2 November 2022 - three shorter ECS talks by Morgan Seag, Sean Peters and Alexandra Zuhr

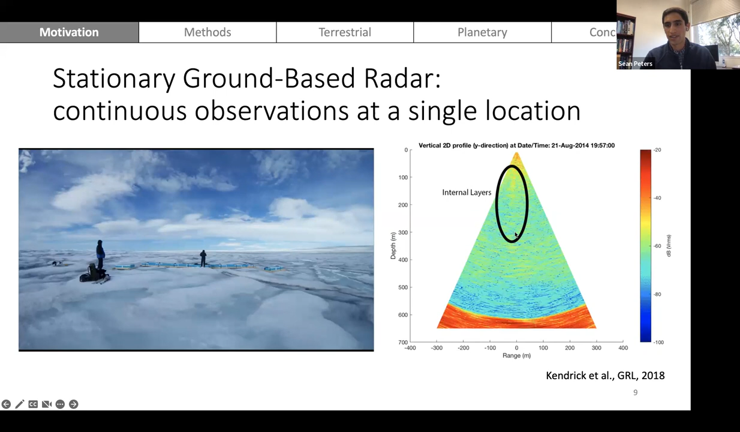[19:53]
so here you can see that you can get very fine temporal resolution using base sensitive radars at a single location for example you can use this temporal information to extract valuable
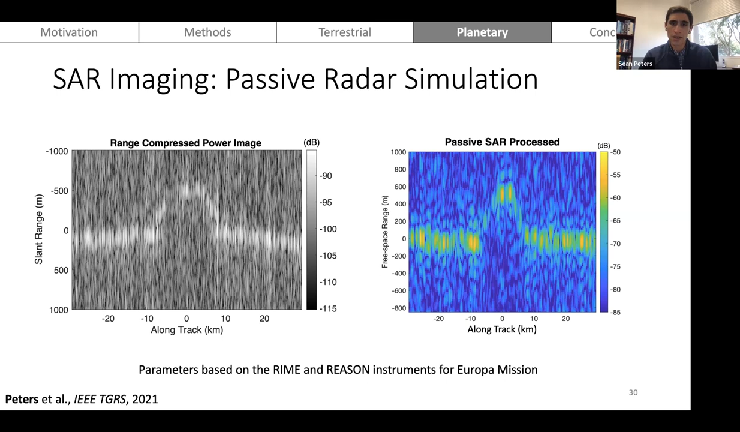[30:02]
signal noise ratio and allow you to detect those surface features as well as near surface features using just ambient radio noise as your source so going forward I'm interested in a wide range of processes both in terms of signal processing radar system design